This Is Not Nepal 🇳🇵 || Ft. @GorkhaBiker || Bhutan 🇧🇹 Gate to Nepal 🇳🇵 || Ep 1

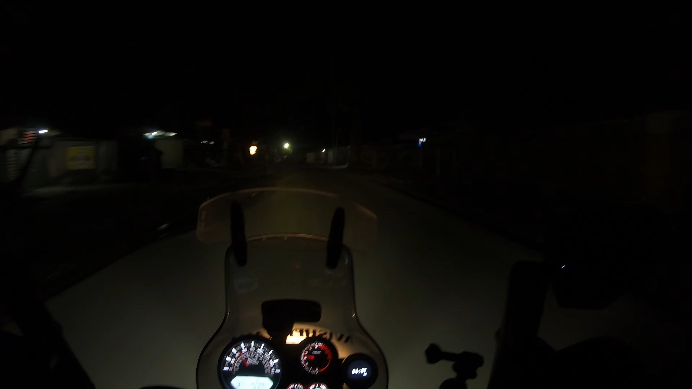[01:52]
I guess you guys must पहले कुछ नहीं दिखाई दे रहा था होगा, अभी दिख रहा है. हाँ, so हमारा पहला जो stoppage है वो है सिलीगुड़ी.
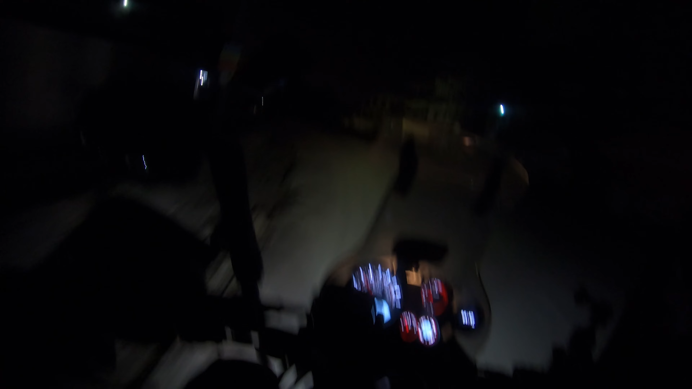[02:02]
और सिलीगुड़ी से मेरे साथ जाएगा हमारा गोरखा बाइकर, जो पिछले बार मेरे साथ लद्दाख में साथ था मेरे साथ.
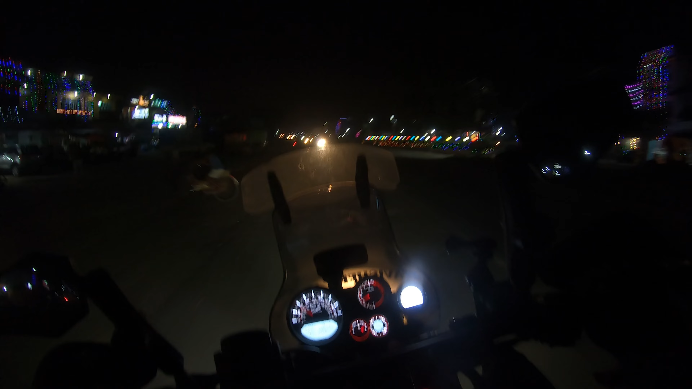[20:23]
रात हो गई है, 6 o'clock और आज है धनतेरस.